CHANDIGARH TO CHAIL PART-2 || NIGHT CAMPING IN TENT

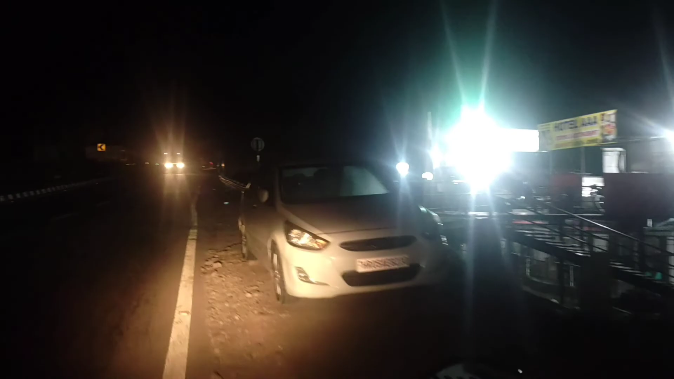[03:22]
रॉन्ग साइड, यू नो, रात को रॉन्ग साइड स्लो, वो कट मारेगा।
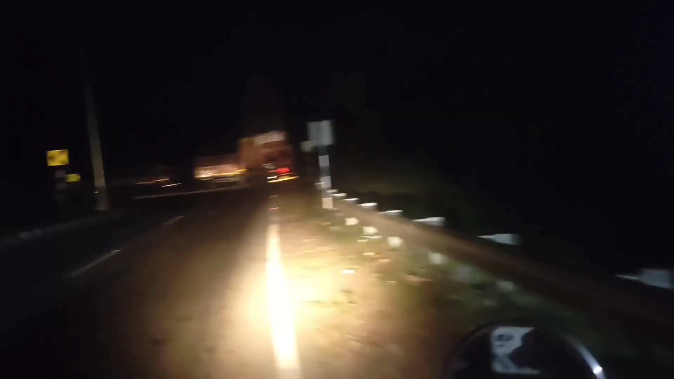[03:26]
अब चलते, यहाँ पे बहुत जगह है खुला।
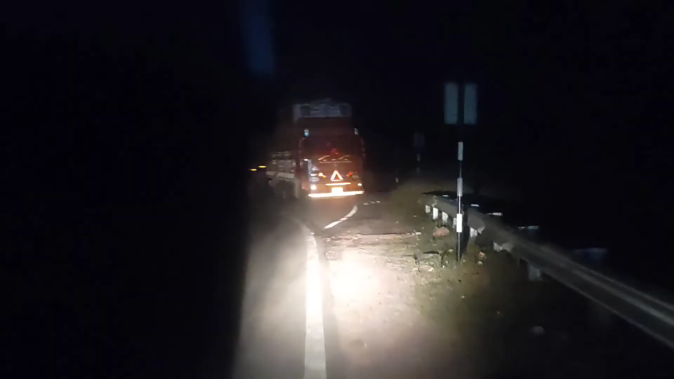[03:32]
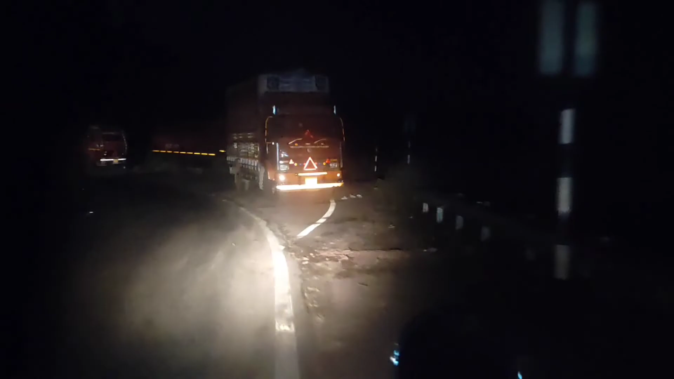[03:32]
अब खींच खींच खींच, पूरा ब्लैक है, खींची की पूरा खींच।